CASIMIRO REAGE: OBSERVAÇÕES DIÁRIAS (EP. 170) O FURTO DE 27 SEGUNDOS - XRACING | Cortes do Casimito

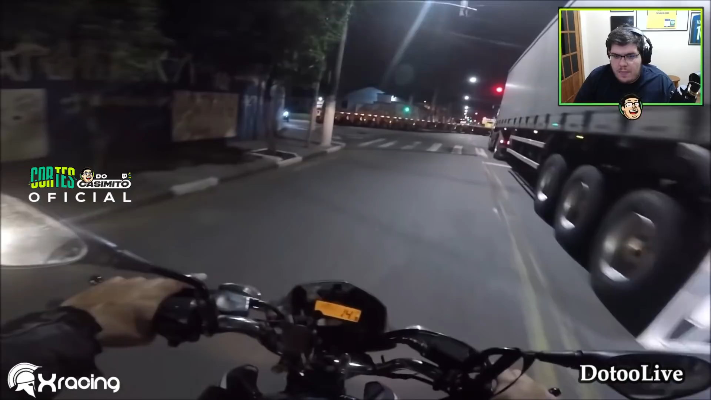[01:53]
Isso, cara. A carreta é tão grande que não consegue acessar a rua. Agora lascou.